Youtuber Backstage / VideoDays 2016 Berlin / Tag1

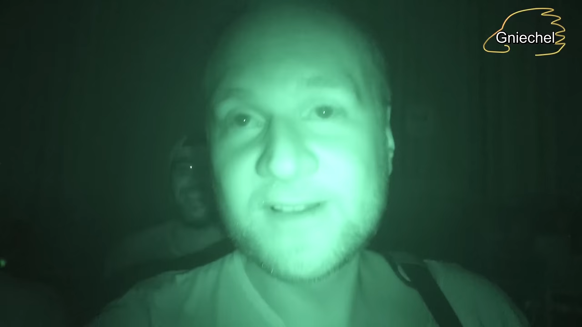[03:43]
Wir sind jetzt im Dunkeln und haben uns hinter das Publikum geschlichen. Man sieht uns nicht.